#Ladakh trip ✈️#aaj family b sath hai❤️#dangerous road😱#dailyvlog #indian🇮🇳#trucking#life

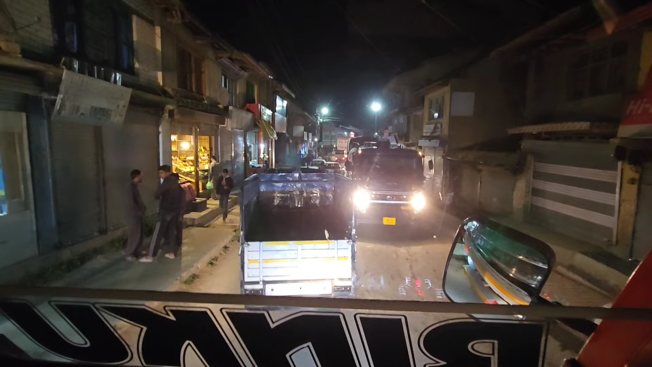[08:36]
क्योंकि साइड में ना छोटी गाड़ियाँ खड़ा है, ये देखो जो आगे गाड़ियाँ हैं ना ये सब खड़ा है, इनको कोई पूछने वाला नहीं है ना, ये गाड़ियाँ निकालते हैं।